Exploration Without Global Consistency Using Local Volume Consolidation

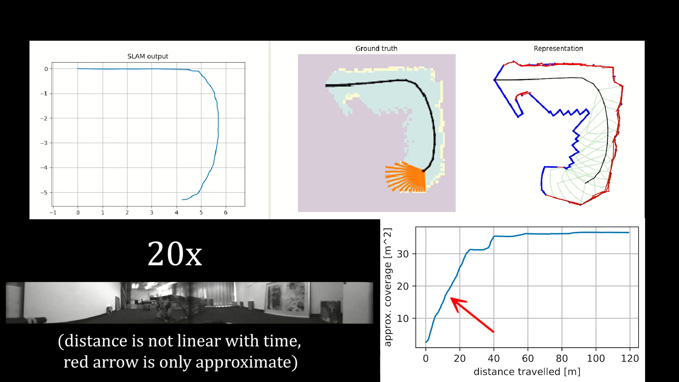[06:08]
The robot covers the full environment, even though its odometry exhibits pretty strong drift.